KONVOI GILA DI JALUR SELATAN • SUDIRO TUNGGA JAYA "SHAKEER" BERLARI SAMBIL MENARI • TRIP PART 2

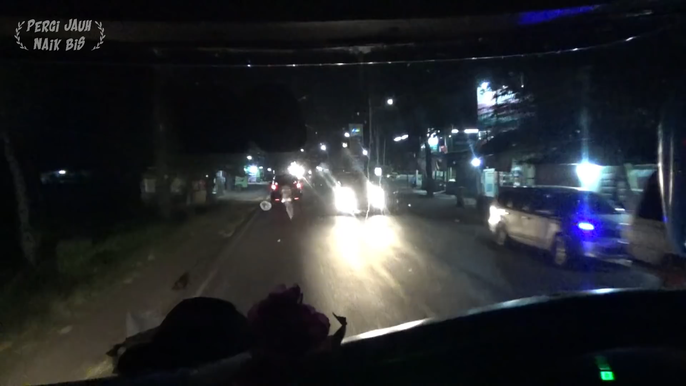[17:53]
Lewat sini hujan gede sampai malam, sampai ke Bumbayu berjejer,
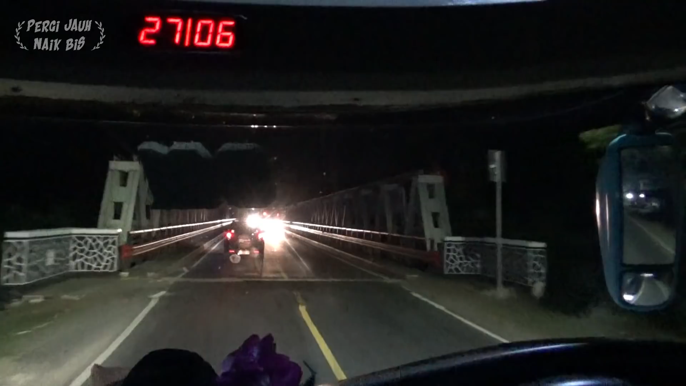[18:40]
Ini banyak truk aja yang ke sini terus ya. Sini rapet banget truknya ya. Jalannya ngepas truk. Ini namanya di jalur sini.